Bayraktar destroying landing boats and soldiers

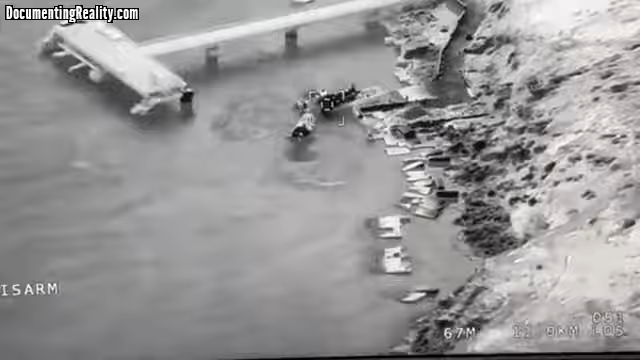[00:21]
О, завелся, бля. Быстрее, быстрее, быстрее, быстрее. Завелся, чтобы съезжал.
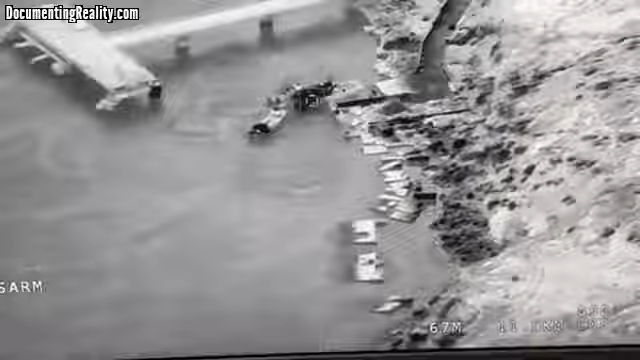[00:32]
Без якої відстані? Та дай Бог, щоб зараз вже пускав на 9. Вже
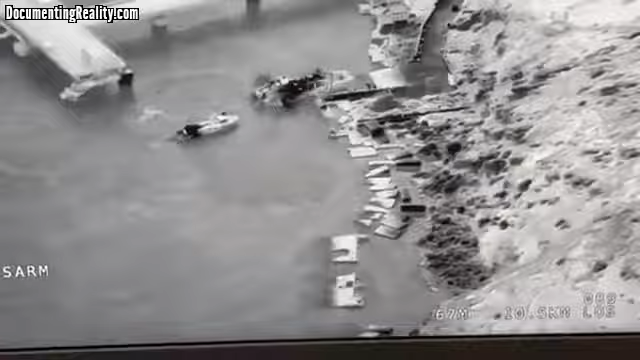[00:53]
десь. Давай, давай, давай, давай. 10. Спокійно. Да, людишек трошки есть. Так самое главное, сверху повылазили.
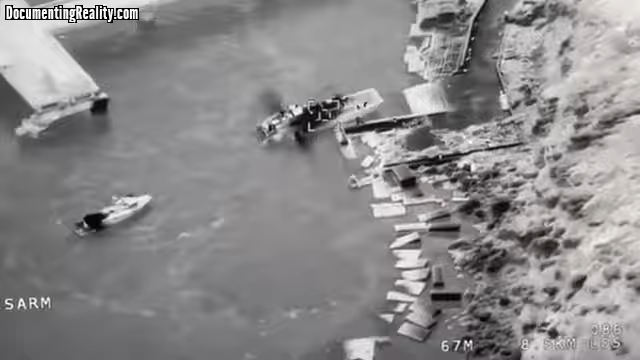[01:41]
А, это его задняя частина, да. Давай, давай, давай. Все, можешь кидать.
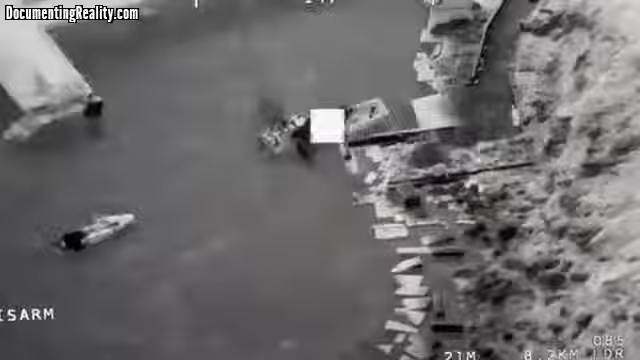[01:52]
Ну уже, бля.
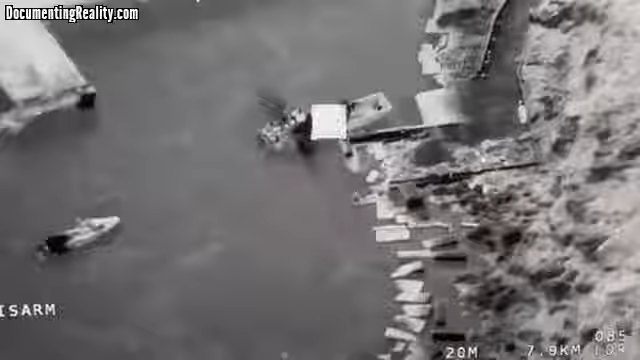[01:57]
Чайня передает вже здоровье, все нормально, попаду. Да мне эти, блядь, запуски, что сегодня до тур вылавливает. Я бачу, я бачу. Ну, что сделаешь? Ну, вперед, ребят. Уже пошел.
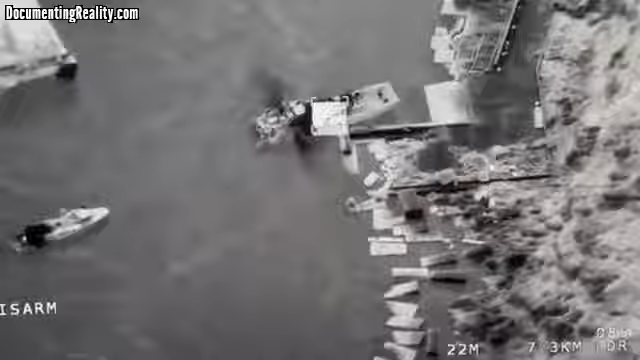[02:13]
Что с точки опять здорово, блядь.
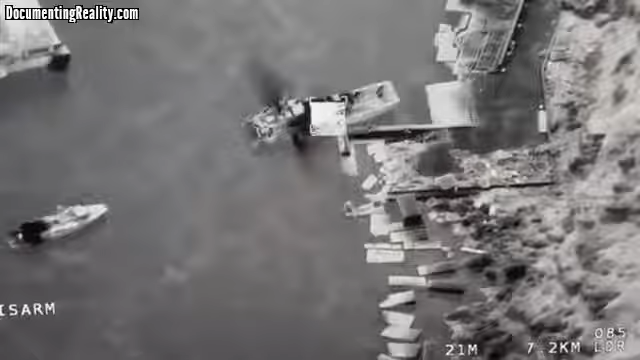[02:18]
Нормально, это он подсвет площадной делает. Ну, пускайте, ну.
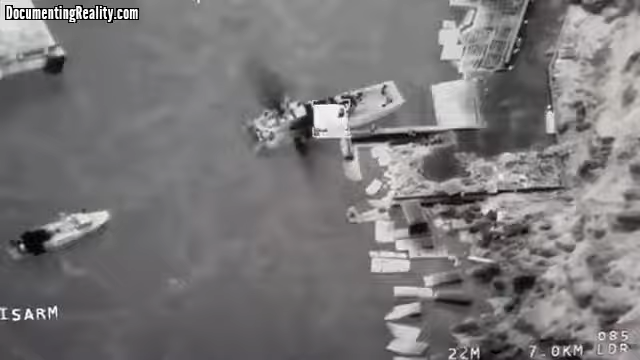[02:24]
Ну, если люди не бежит, значит, нормально.
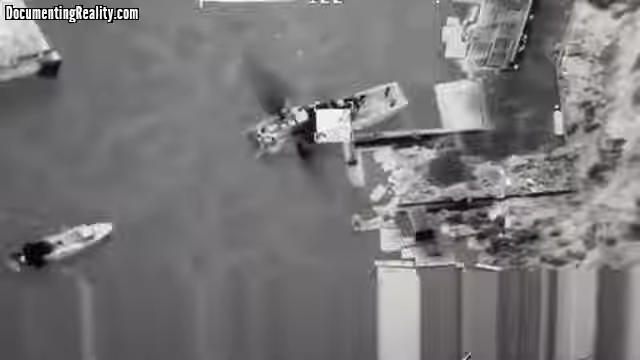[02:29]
Да, только связь сейчас, чтобы устойчивая была у него.
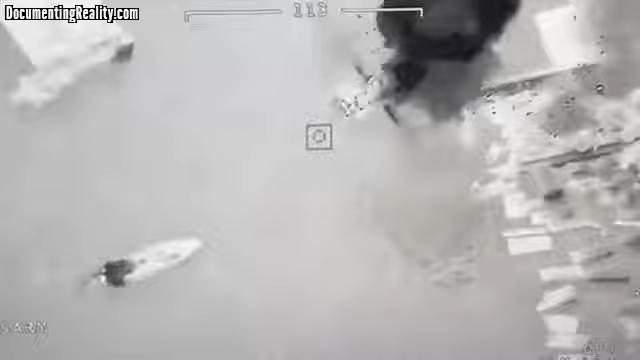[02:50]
Есть! Все. Кто смола состоит? Задача выполнена. Хорошо.
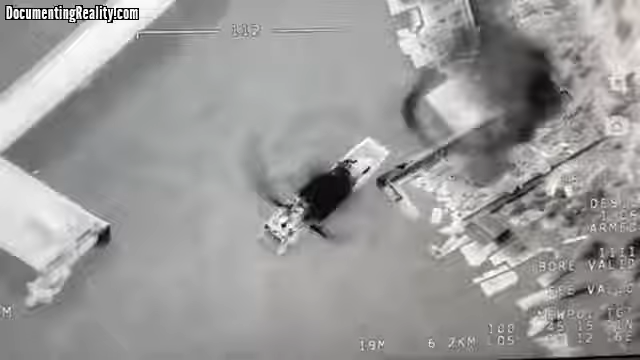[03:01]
Хай бьет шера одну, прямо подходит. Антенна дальше крутится. Да, антенна крутится. Ну, це, думаю, что это по инерции. Да. Может, приводы не пошкоджу. И біля пристала.
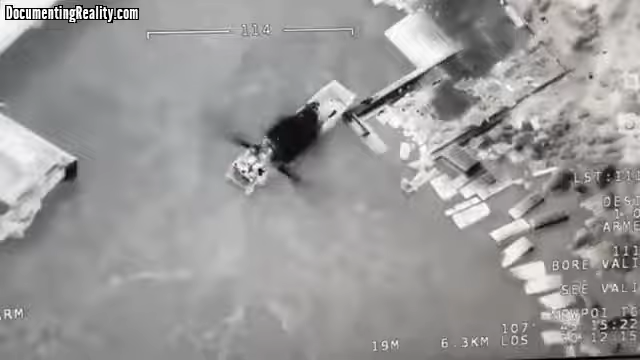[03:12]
Хай еще раз переворачивай, блядь. Вон там трупики, видите? Да, да. Да, да. Хай тоне, блядь. Чтобы не могли подойти больше. Да, да, вот тут классно.
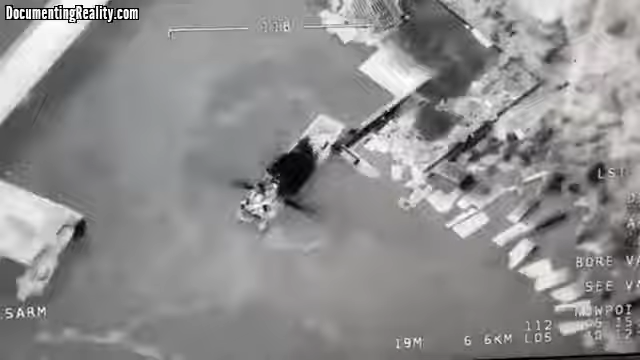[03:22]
Ола, ходить, ходить.
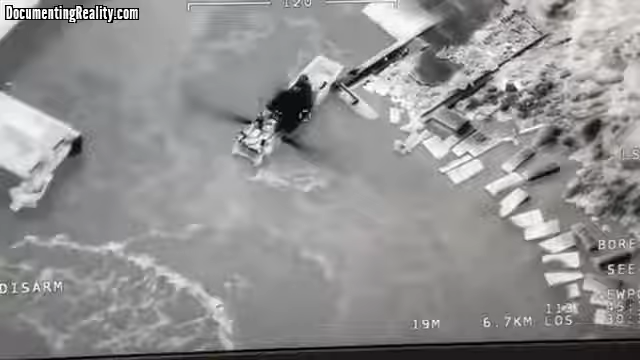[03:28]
Можна оцю пускати в цю частину, там де двигун, в задню.